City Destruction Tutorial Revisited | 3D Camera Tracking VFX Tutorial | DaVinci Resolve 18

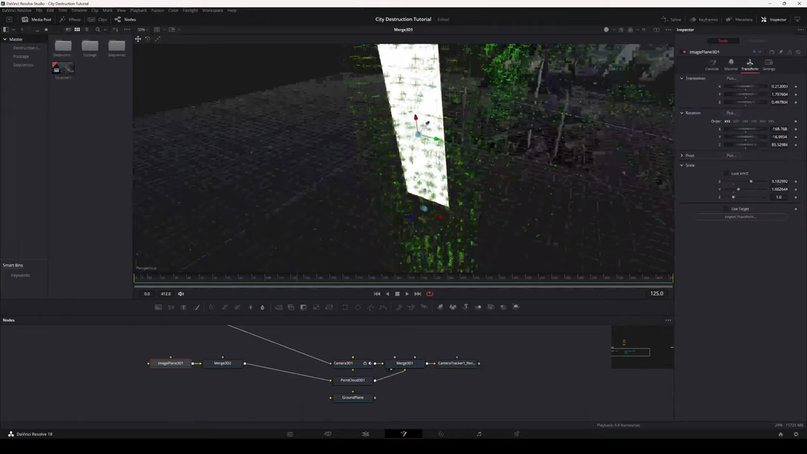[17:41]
Now, this may be different for yours because it's going to track different points. And this is just a matter of, in this case, trial and error.